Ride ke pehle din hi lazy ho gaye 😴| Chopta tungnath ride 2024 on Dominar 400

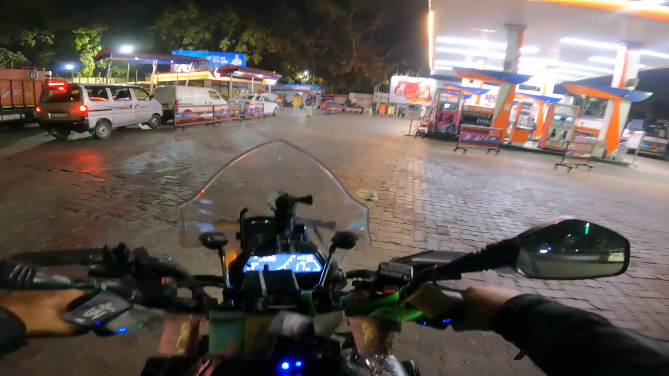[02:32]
तो ये रिंग रोड वाले जो पेट्रोल पंप है ना वो तो ऑब्वियसली खुले रहते हैं हमेशा।
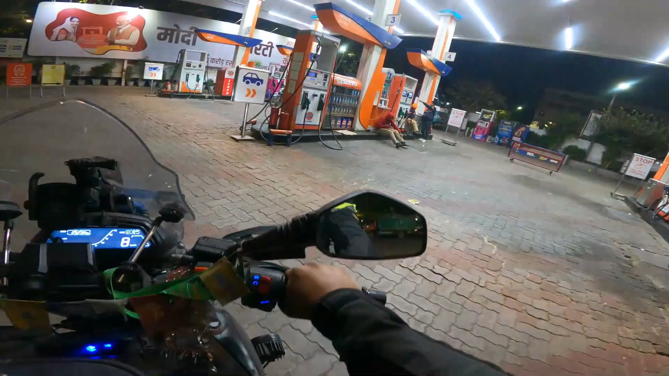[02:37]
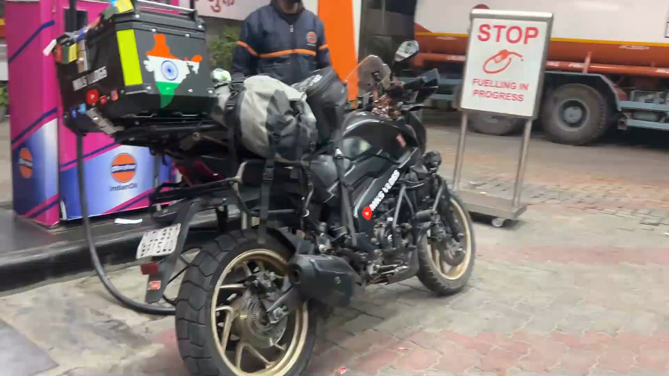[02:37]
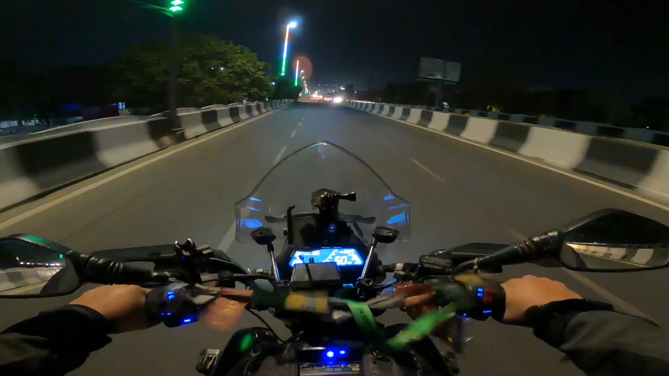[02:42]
भाई यहीं से शुरुआत हो जाती है, देखो यहाँ पे है जैन शिकंजी ढाबा,
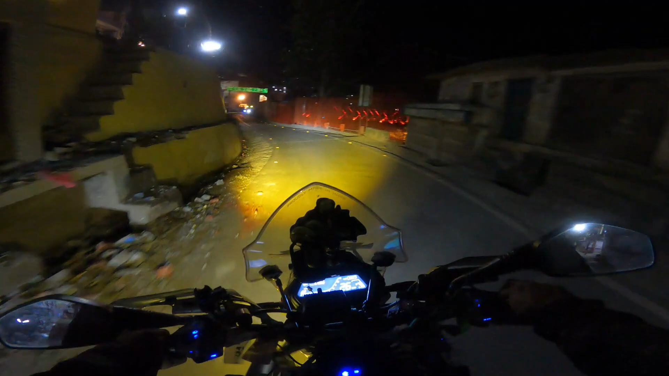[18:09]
अभी चोपटा जाना हमारा कैंसिल हो चुका है और फिलहाल
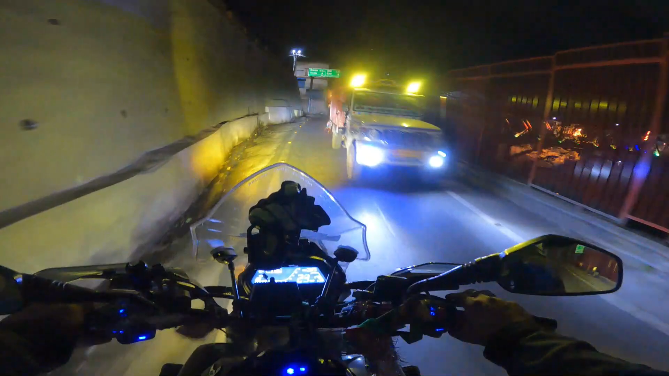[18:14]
तो अभी हमने जो डायवर्जन लिया है ये जाता है सीधा केदारनाथ, 92 किलोमीटर गुप्त काशी कुंड, और पीछे जो सीधा रोड चला गया वो जा रहा है श्री बद्रीनाथ जी को। क्या अच्छी लाइटिंग लगाई है यार, ओ भाई कलर भी चेंज हो रहे हैं,
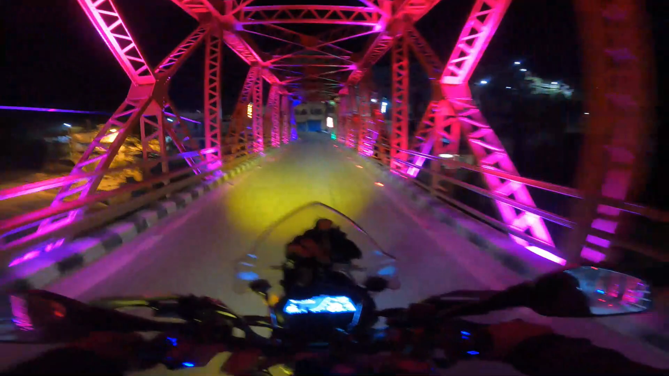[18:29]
बहुत अच्छा लग रहा है भाई।